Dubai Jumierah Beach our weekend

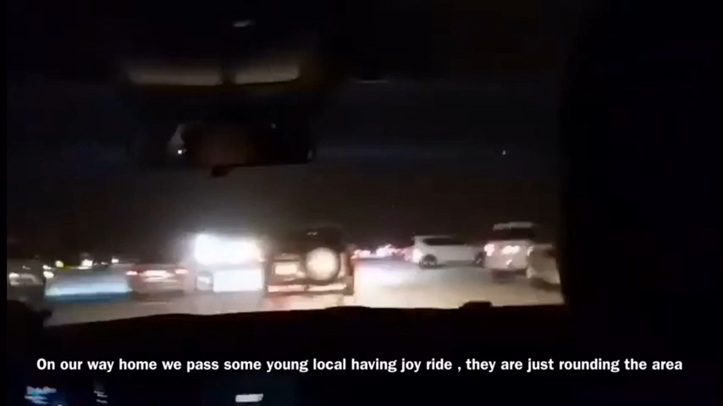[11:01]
Wow, there's a series here. Their car has. Under the demo local gate.